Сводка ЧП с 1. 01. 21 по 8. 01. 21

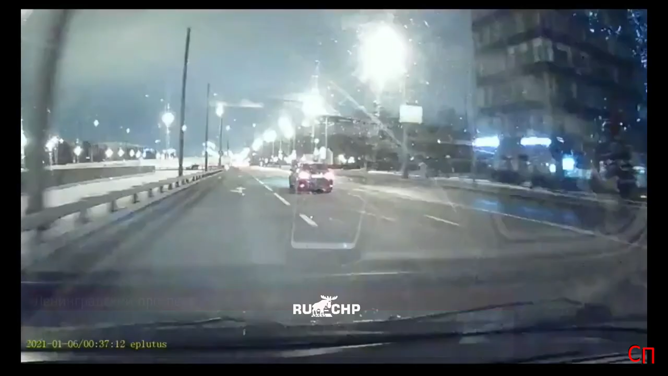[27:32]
ДТП на Ленинградском проспекте. Водитель такси совершал разворот и спровоцировал столкновение с автомобилем с видеорегистратором.